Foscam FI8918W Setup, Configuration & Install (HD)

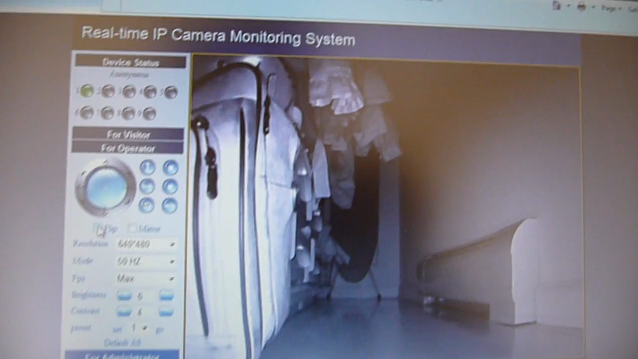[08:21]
The picture quality, it's not a 1 megapixel camera like the Yeti Max, but at least now I have infrared night vision. Cool. Next thing I'm going to do is I'm going to download some of the iPhone and iPad apps, those Foscam apps, and see if it works on those.
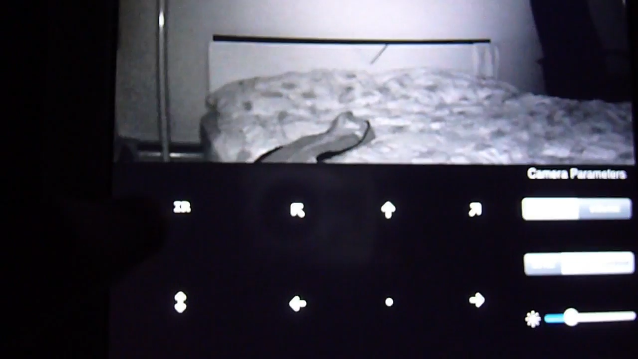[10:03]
The infrared is currently on. The image quality is pretty good, it's not bad.
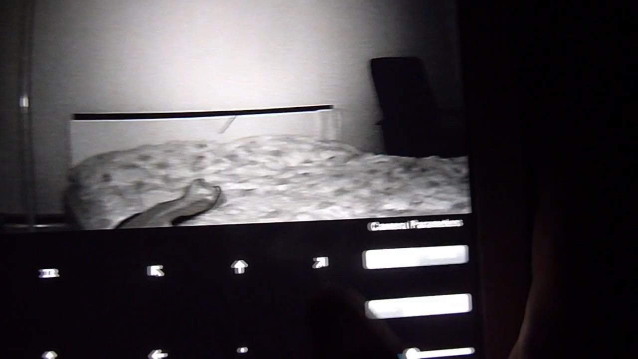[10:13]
For a $90 IP camera, this was well worth it.